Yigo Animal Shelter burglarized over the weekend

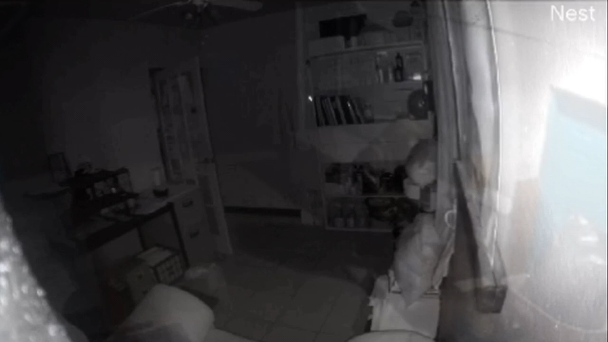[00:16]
A masked thief caught on camera scoping out the facility and taking a shelf in an attempt to get inside the building.